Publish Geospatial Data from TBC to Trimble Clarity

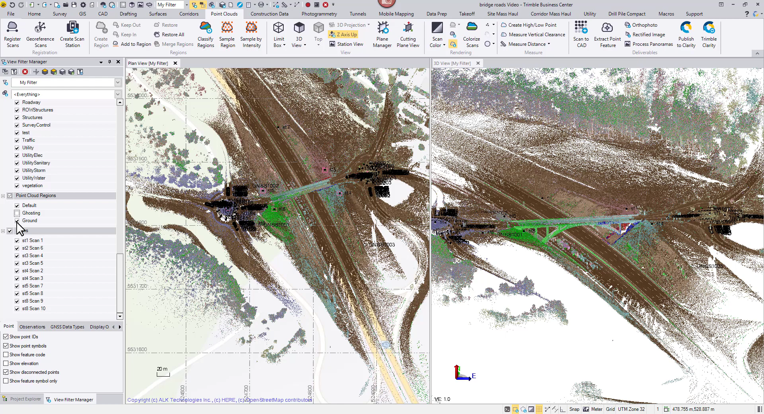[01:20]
A point cloud region called ghosting was created to host the point from passing vehicles. The procedure is not complete yet. I can turn off the automatically classified ground region and let the vehicles pop up. Now it's much easier to select those vehicle points. I can now add them to the ghosting region.
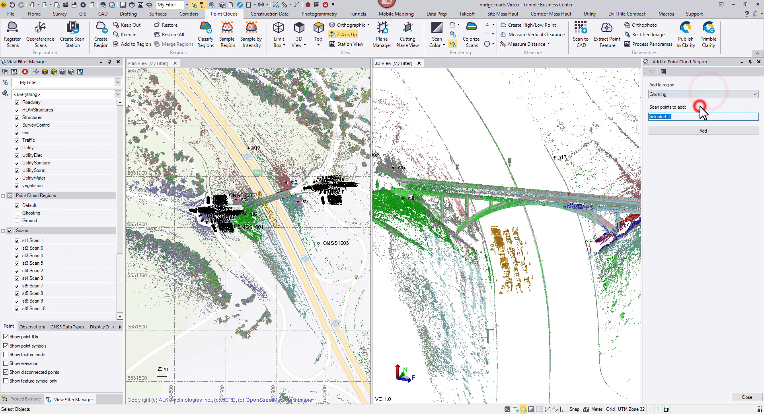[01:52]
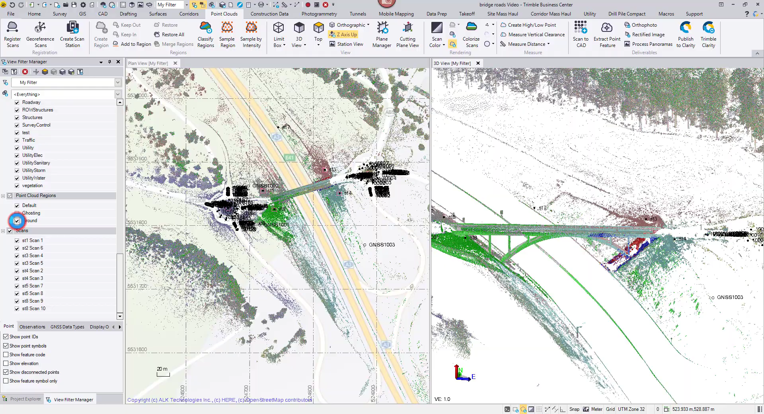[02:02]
The highway is quiet now.
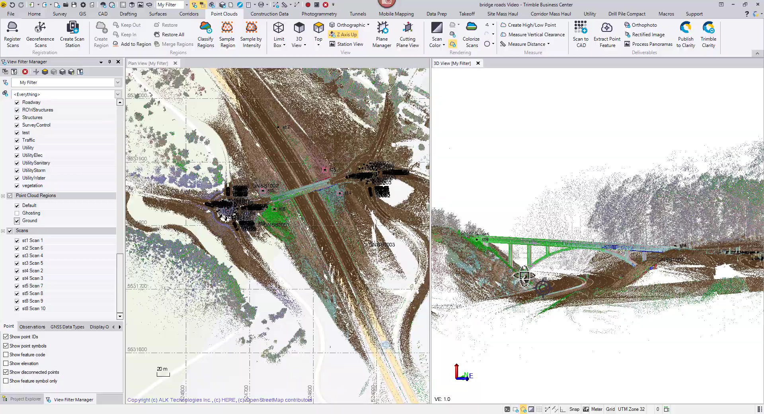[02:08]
I would also colorize my point cloud so they can look photo-like in clarity. To get good colorization results, I will process the panoramas first so TBC can balance the exposure of all images and blend the edges of adjoining images. Go to the point clouds tab, open process panoramas command.
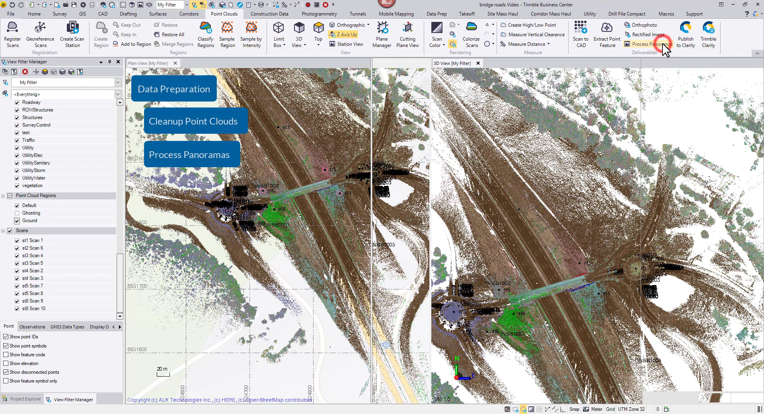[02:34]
The first icon will select all the stations and balance the exposure. The second one will blend the edges for all stations. Click process. Panoramas are improved, it's time to colorize.
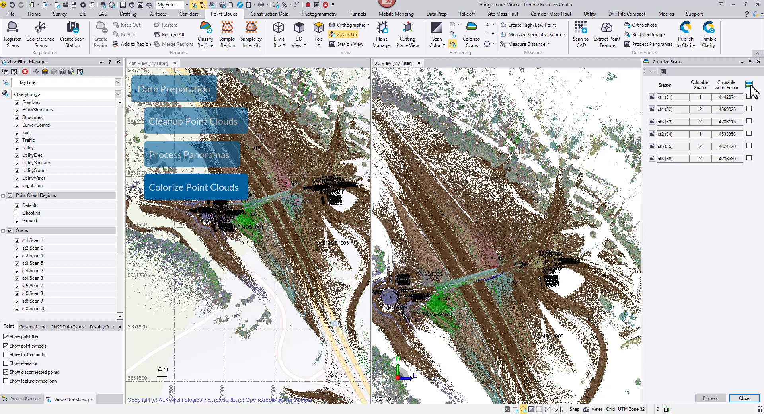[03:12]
From the same tab, pick colorize skins. The second one will select all the stations. Use the top icon to select all the stations, then process.